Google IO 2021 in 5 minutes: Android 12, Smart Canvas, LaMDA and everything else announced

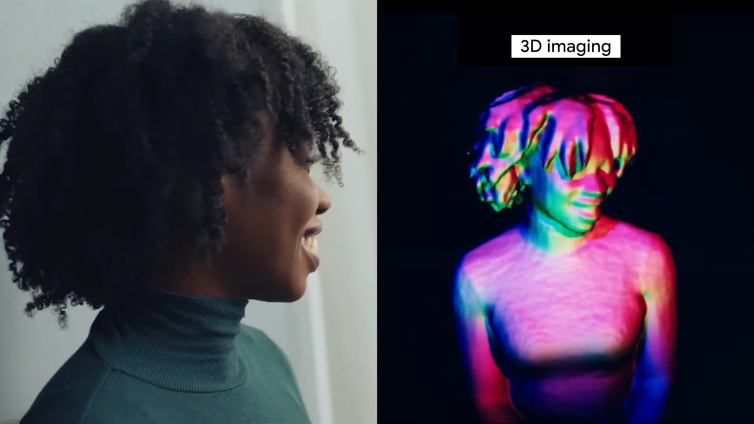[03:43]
Using high-resolution cameras and custom-built depth sensors, we capture your shape and appearance from multiple perspectives.